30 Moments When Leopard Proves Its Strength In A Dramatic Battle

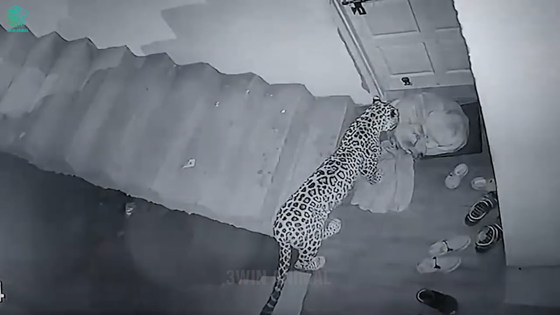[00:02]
With the ability to jump up to 4 meters,
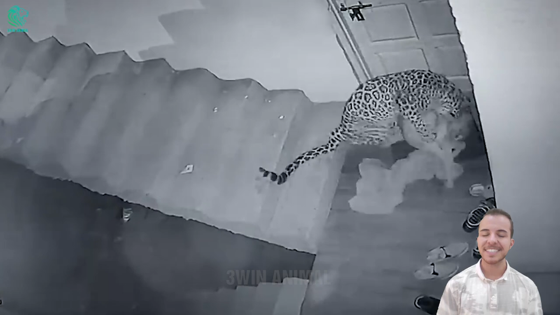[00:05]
leopards can easily chase away their prey with a lightened speed.
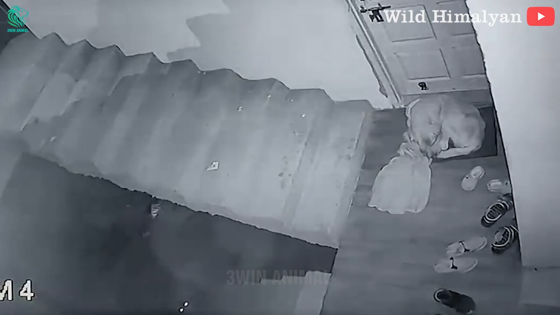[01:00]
A remarkable image of the leopard as it makes its way into the people's home. The strong legs and flexible tail, the leopard gently approaches the sleeping domestic dog. Its mobility is truly admirable, making the dog unaware that he is being attacked from a leopard, thus dying on the spot.